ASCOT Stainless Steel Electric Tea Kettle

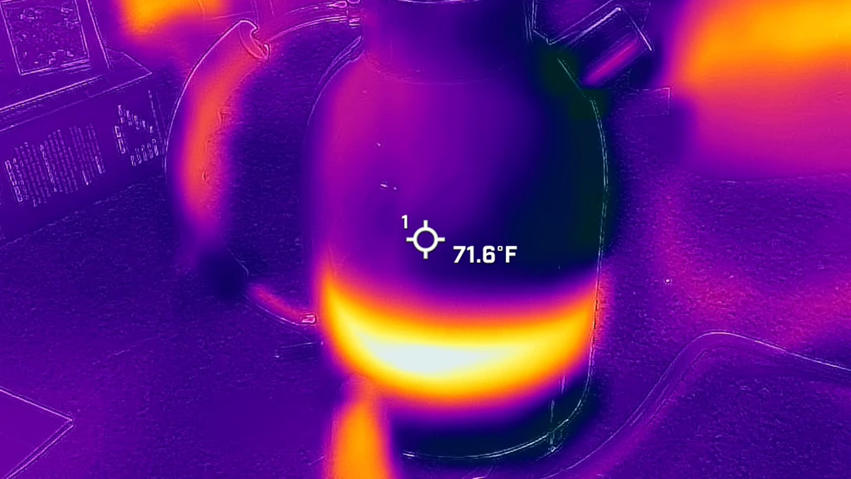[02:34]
On screen: spot 71.6°F
on the bottom uh right now let's go ahead and point the camera a little bit lower it's about it's getting about
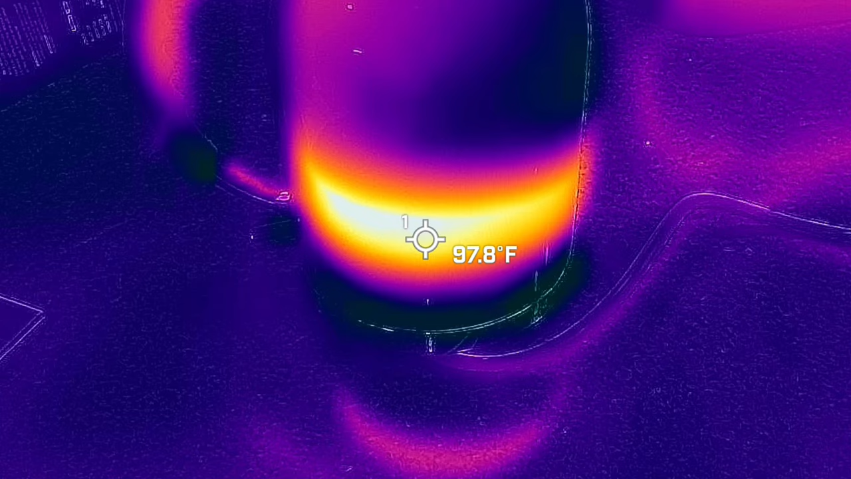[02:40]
On screen: spot 97.8°F
80 to 90 we're going to see it temperatures rise and we're going to see the actual water flow all the way to the top where it's going to start boiling from the bottom and it's going to increase it to the top so
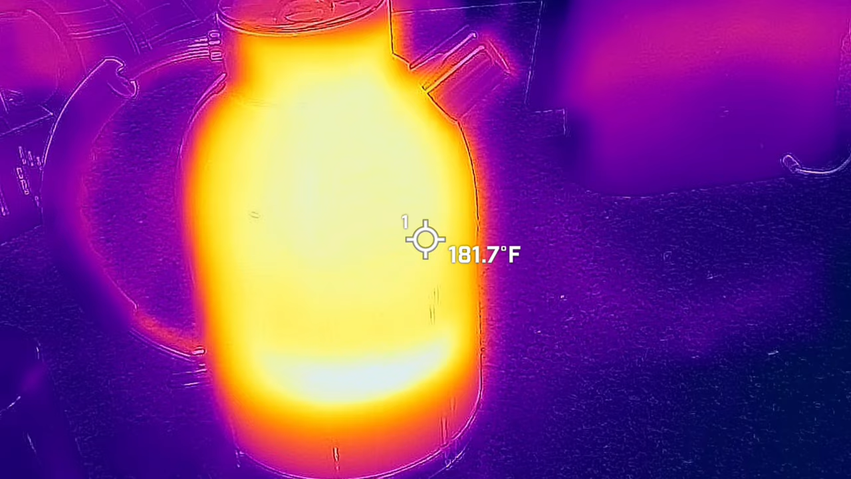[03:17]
On screen: spot 181.7°F
so the system automatically stopped and right now if you guys can see the hottest it got down the bottom it's about 150 to 180
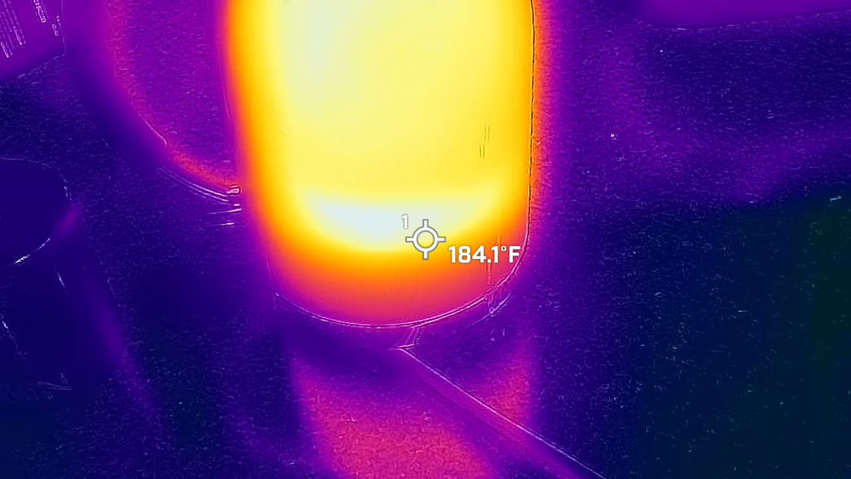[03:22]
On screen: spot 184.1°F
so right now we're going to go and say see if it temperature it took a couple of matter of minutes just to get this hot all right so this cup i have changes color to orange
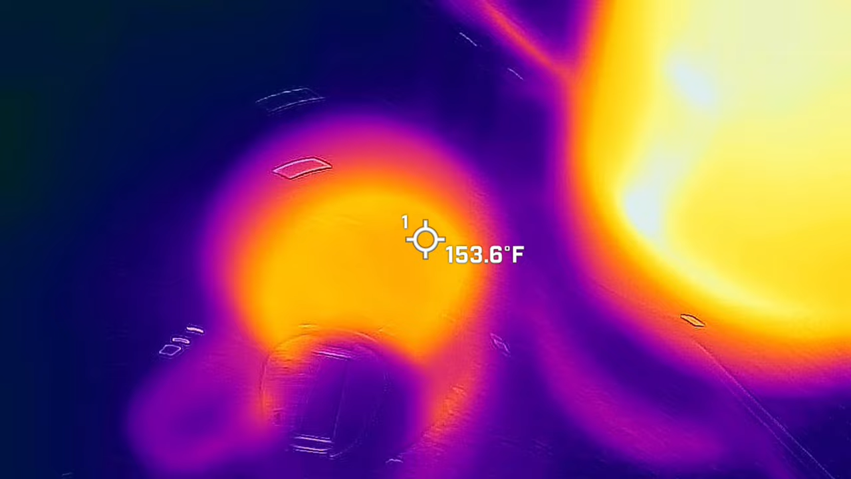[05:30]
On screen: spot 153.6°F
here and right now we are super hot it's about 180 right now but
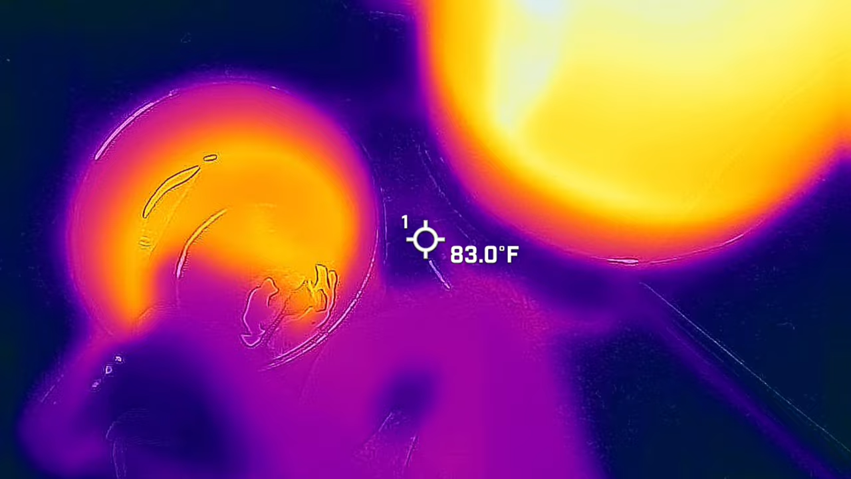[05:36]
On screen: spot 83.0°F
the if you see it inside it's about yeah 160 180 so it is hot and the
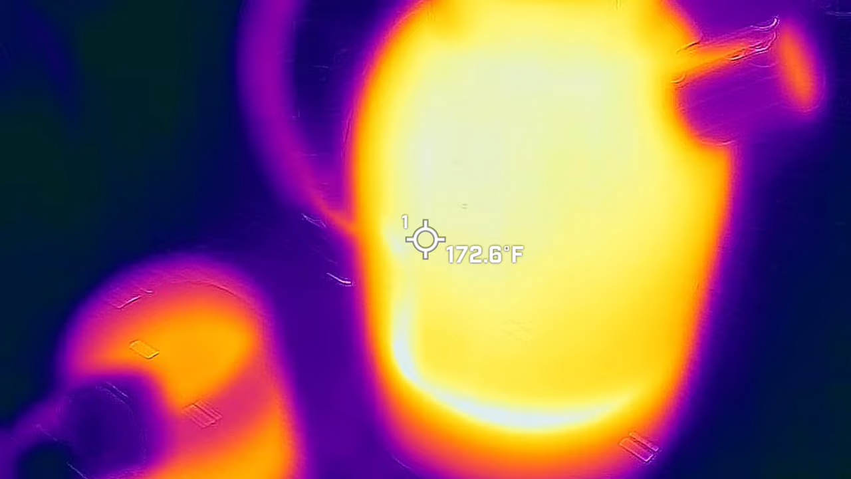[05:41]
On screen: spot 172.6°F
system's still hot but it turns off already we don't have to worry about turning off it so it automatically trigger itself to turn off so very simple to use so